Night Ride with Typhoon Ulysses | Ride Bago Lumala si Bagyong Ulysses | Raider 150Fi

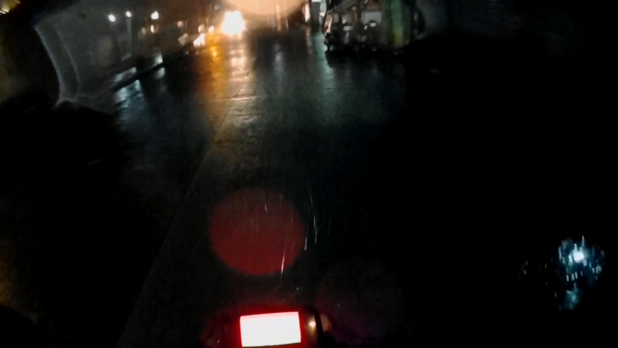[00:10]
Bali sa bahay guys, pupunta sa bayan. Siguro mga nasa 7 kilometers. Nararamdaman ko na yung hangin ng bagyo eh. Sana hindi tayo magka-aberya guys.
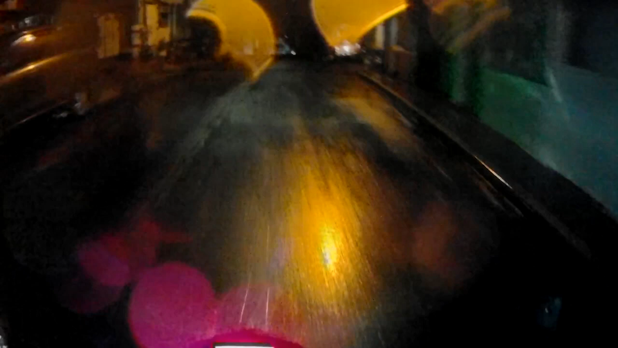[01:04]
Kasi pag mga gantong mga panahon, medyo talagang mahirap eh. Sa visibility pa lang natin, nahihirapan na tayo eh. Gawa ng yung helmet natin, wala namang wiper eh.
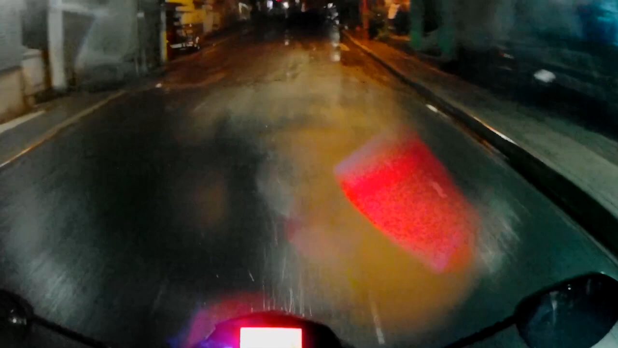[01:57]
May backup, hindi naman tayong ilaw guys eh, kung sakasakali, kung sobrang ano, sobrang dilim.
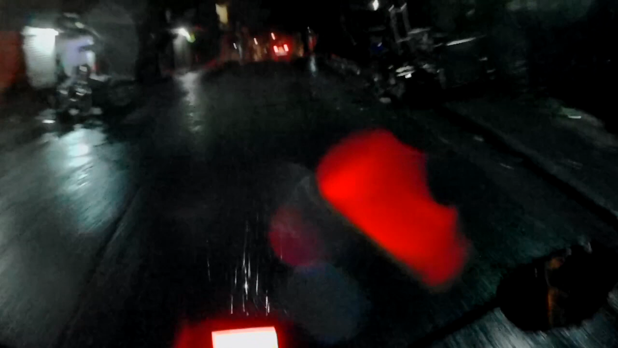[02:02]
Bali nagpalagay na ako ng ano ko, ng mini driving light.
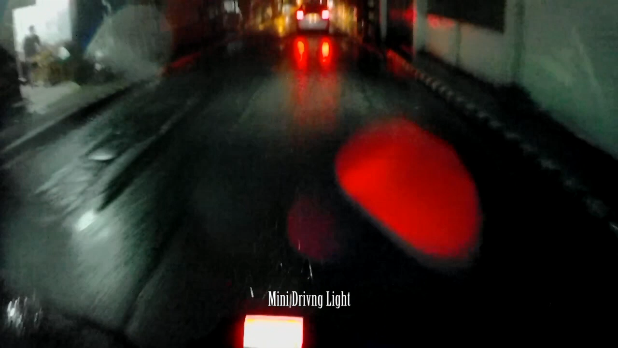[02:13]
Malaking bagay din kasi guys, pag nagpalagay ka ng mini driving light eh.
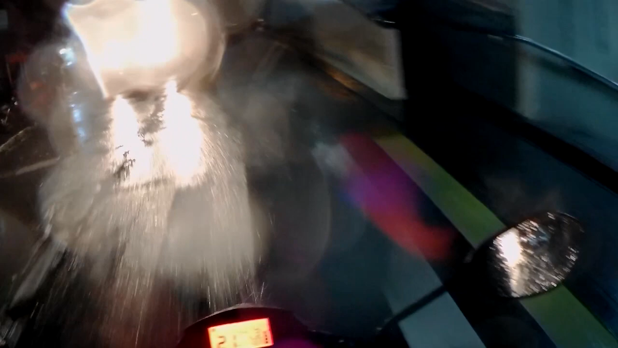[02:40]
Okay lang guys, yung pahangin-hangin, basta wag lang tayo ano, tamaan ng bubong. Wala pa namang
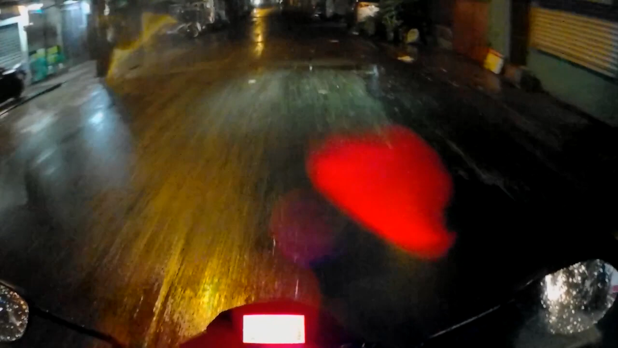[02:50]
So far, wala pa namang nagliliparang yero eh. At sana, ano, hindi na mangyari.
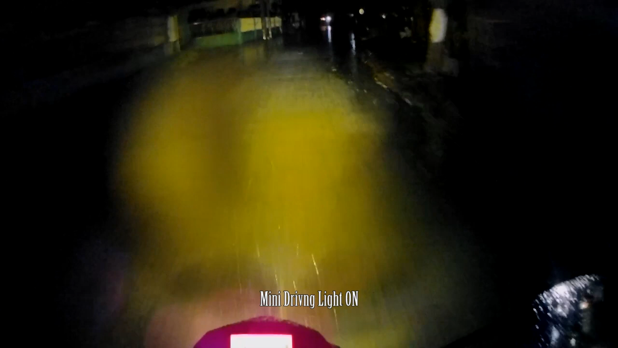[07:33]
Guys, itong malaking bagay ng ano eh. Ah, ito yung malaking bagay ng ano ba? Ito yung kagandahan ng ano, guys. Ito yung kagandahan ng mini driving lights. Kasi pag talagang sobrang dilim ng daanan, talagang ano eh, makikita mo pa rin yung dinadaanan mo
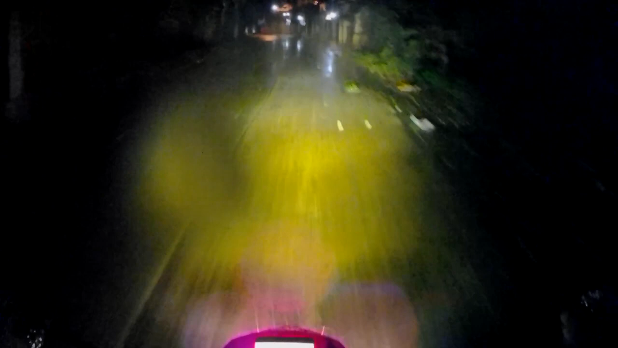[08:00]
eh. Kaya sa mga ano diyan, yung mga wala pang mini driving lights, magpa-install na kayo. Medyo may kamahalan ng konti pero talagang ano naman, makakatulong naman eh.
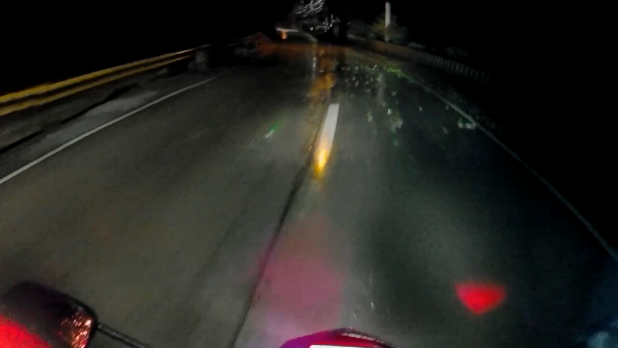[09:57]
Daming dahon eh. Okay lang na dahon lang. Wag lang ano, bunga ng mangga. Baka nabulas tayo.